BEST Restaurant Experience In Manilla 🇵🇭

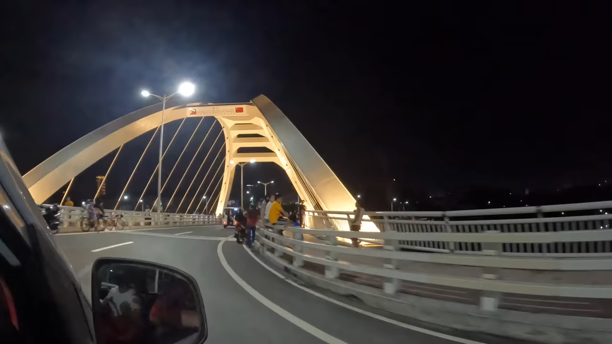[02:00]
Hello! Hi. Hello! Hello! Hey, my friend! Where are you going? Hey, where are you from? Hello, England! Oh, everyone's just chilling here.
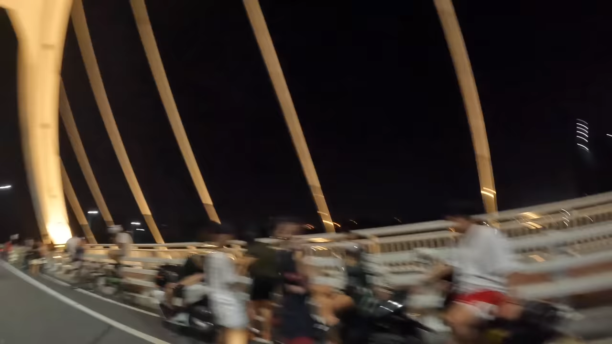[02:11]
Hello!
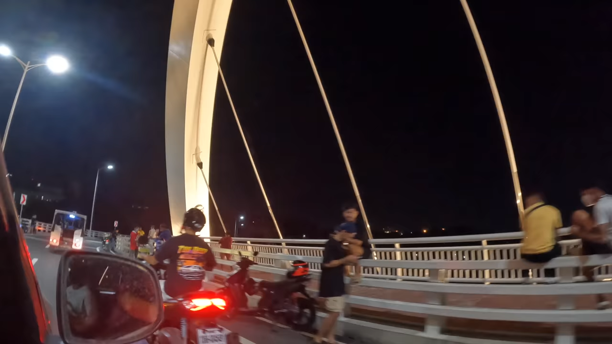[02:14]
Look at these, everyone's so friendly. We've got some street food. Ooh, some dirty ice cream. Wow, I've never seen like a standard bridge that people just chill by.